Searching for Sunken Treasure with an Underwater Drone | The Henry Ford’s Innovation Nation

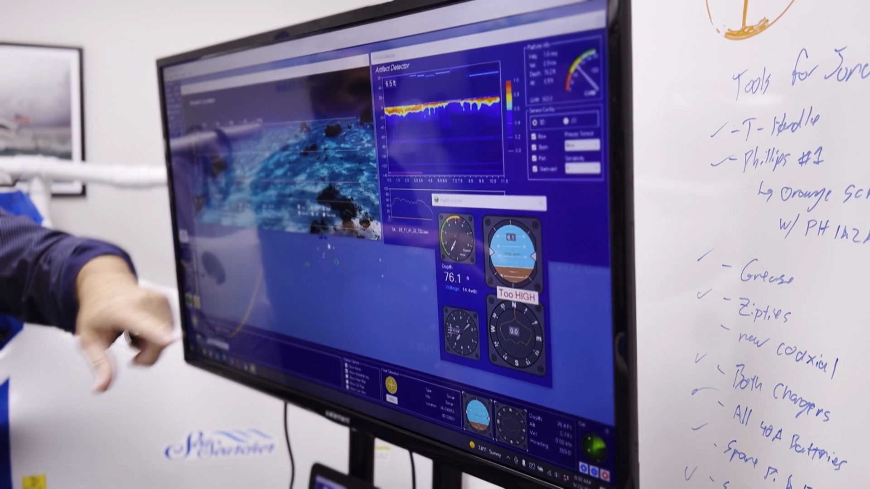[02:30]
So this is going up to 10 meters down into the ocean floor, showing that there are objects here below the ocean floor. Here's the sand on top.
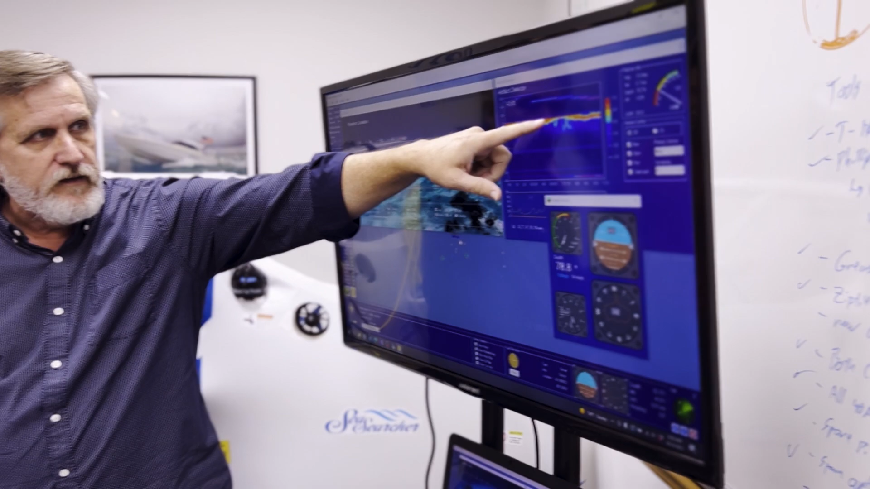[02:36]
And then here are the objects that are below the ocean floor. Now, if we saw an object here we were interested in, we could click on that object.